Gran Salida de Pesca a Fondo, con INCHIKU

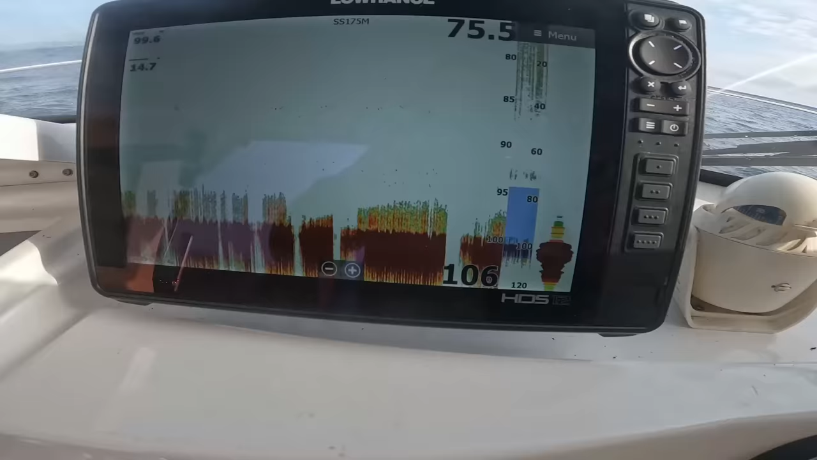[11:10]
Tenemos cosas en pantalla, pero no conseguimos que piquen.
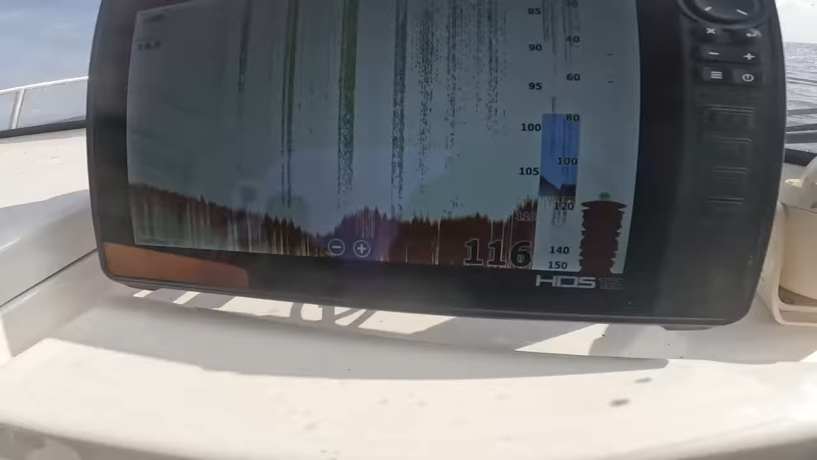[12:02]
Y aquí hay una subida importante.
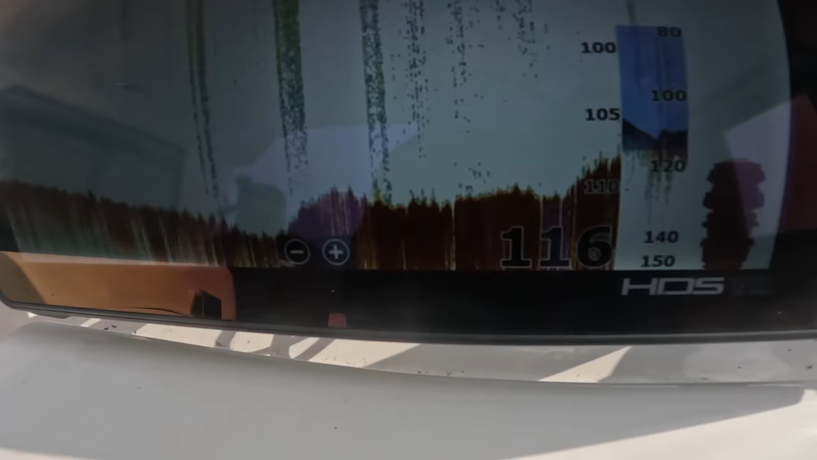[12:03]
Si empieza un poquito de vida, no vamos a parar. Sí, hay un poquito de vida, ¿eh?
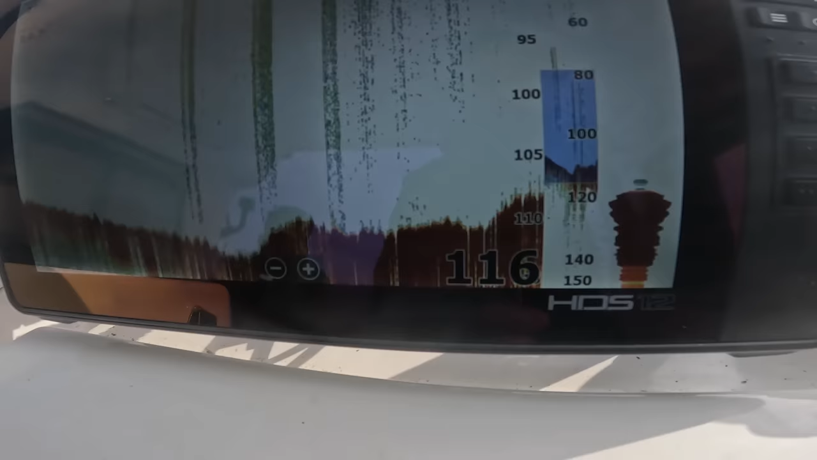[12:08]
¿Lo ves?
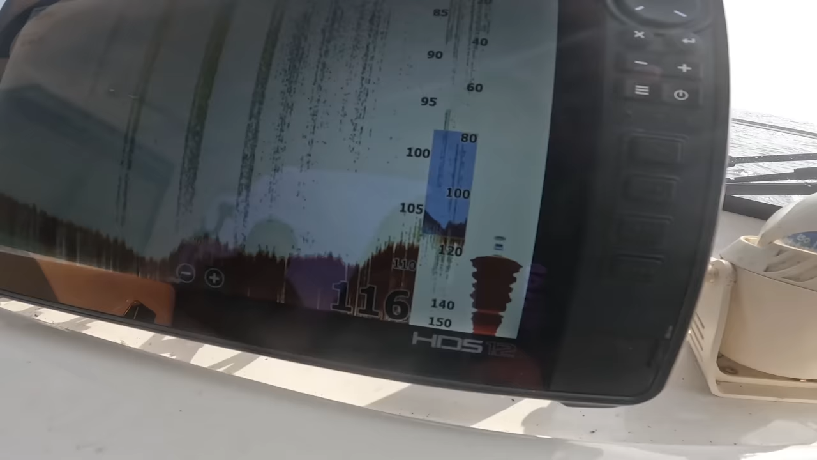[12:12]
Hemos subido de los 111 a los 108.
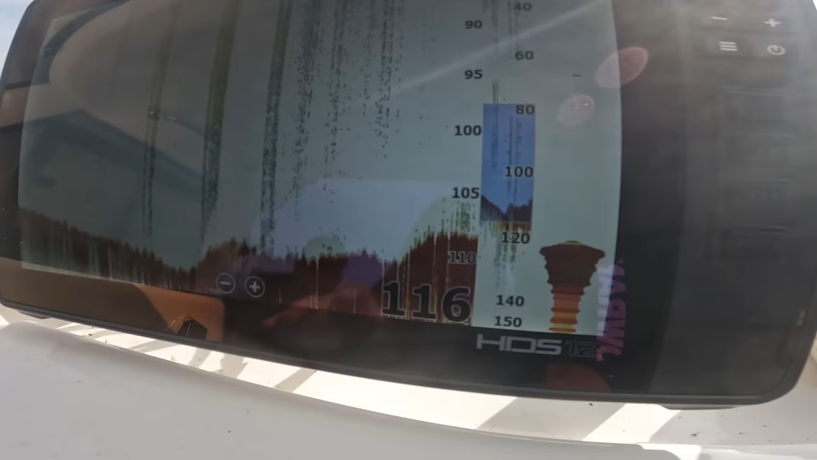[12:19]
A ver cómo se queda esto ahora parados.
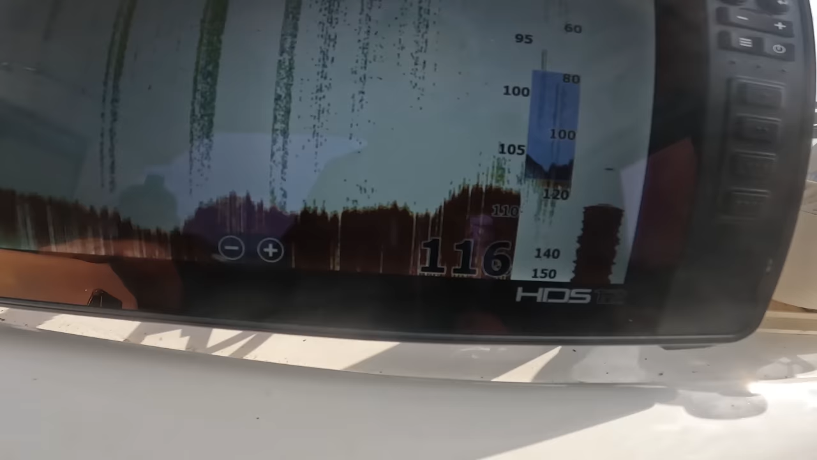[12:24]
A ver si se posiciona.
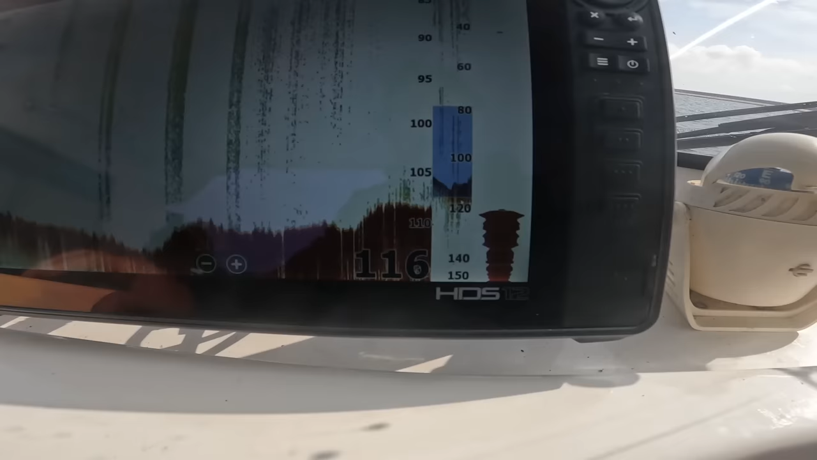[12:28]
Sí, yo probaría. Aquí me canta.